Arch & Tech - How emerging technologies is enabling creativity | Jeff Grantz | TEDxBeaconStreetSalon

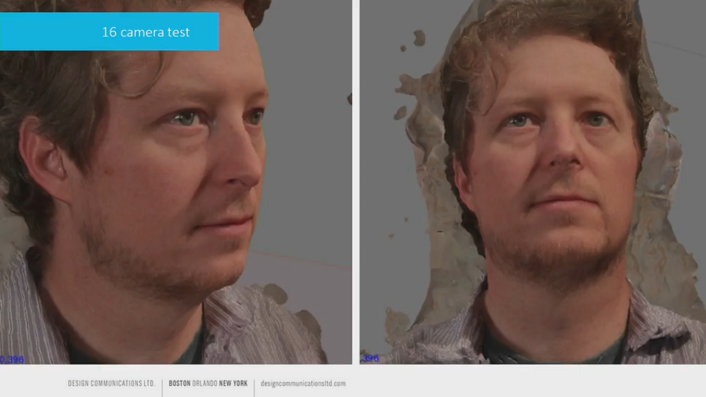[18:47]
So it will shoot you from 30 different angles, and then create a 3D model as a result of the information.
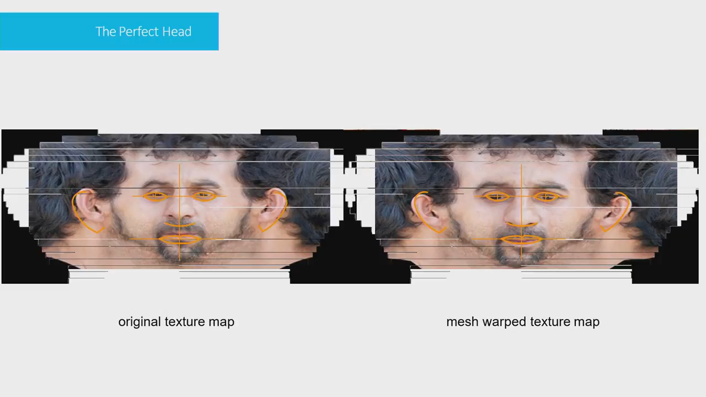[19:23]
As you can see here on the left, this guy, if his poor unfortunate head was scanned and not calibrated, his ears would be in the wrong place, his nose would be in the middle of his mouth, and so on and so forth.